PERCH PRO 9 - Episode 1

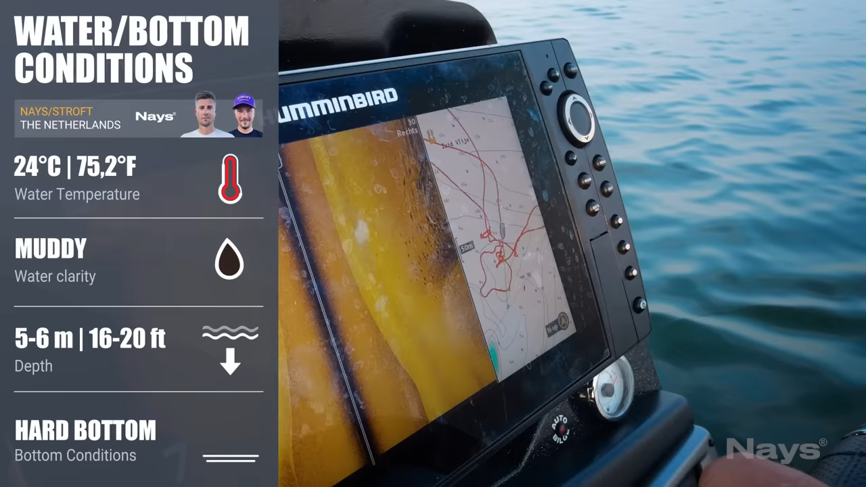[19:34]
1, 2, 3, 4, 5, 6, 7, 8, 9, 10.
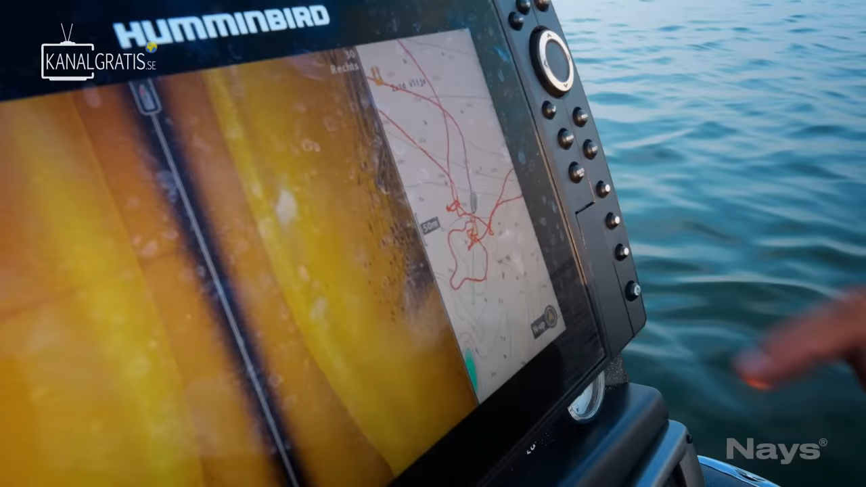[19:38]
A lot. Should we go for the numbers? No, I don't think we will maybe catch. I would guess if we catch 5 today, we're lucky.
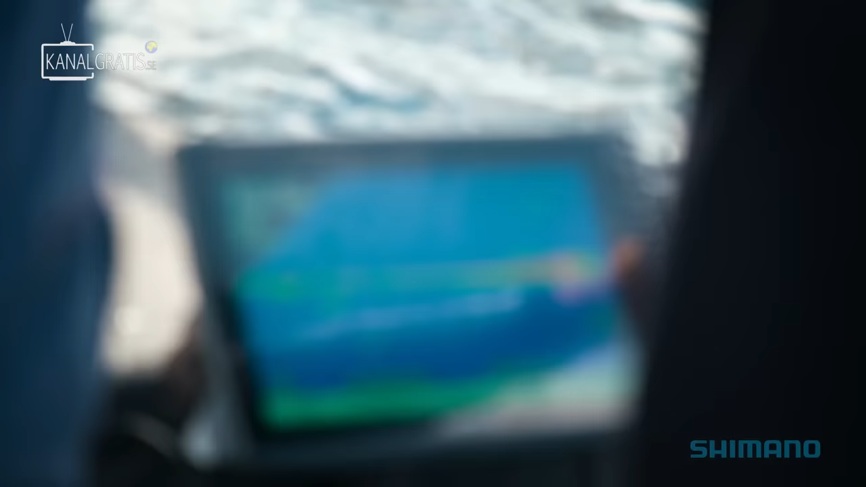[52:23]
10 meters. Yeah, it's good cost.
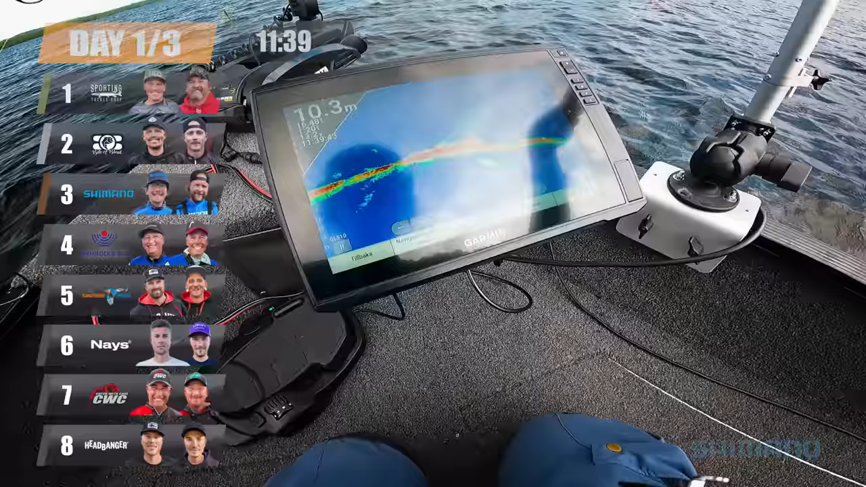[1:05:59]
On screen: depth 10.3 m
There is something. Yeah, yeah, yeah. Maybe a pike. Yeah, maybe. But so it's too...
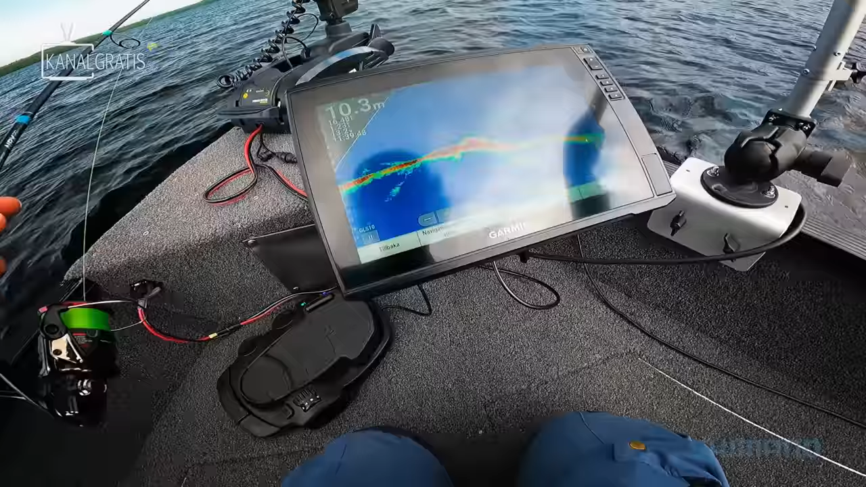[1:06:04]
On screen: depth 10.3 m
The other one, the three was much more down, but we can try it, I think.
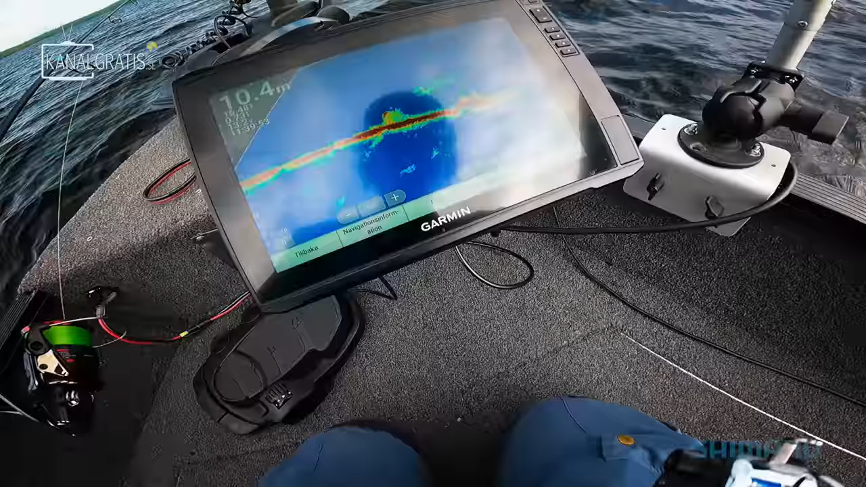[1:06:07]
On screen: depth 10.4 m
This? This is bait fish. Bait fish. Yeah. So we can try all the road. We anchor here. Yeah. Make some casts. Yeah.